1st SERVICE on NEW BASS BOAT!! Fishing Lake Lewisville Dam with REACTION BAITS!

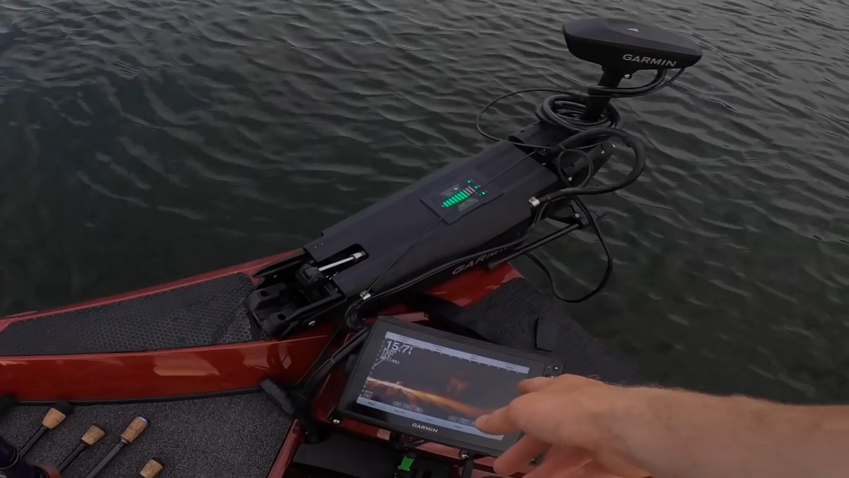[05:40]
look at all that bait behind us to the left but it's gonna be all along this i bet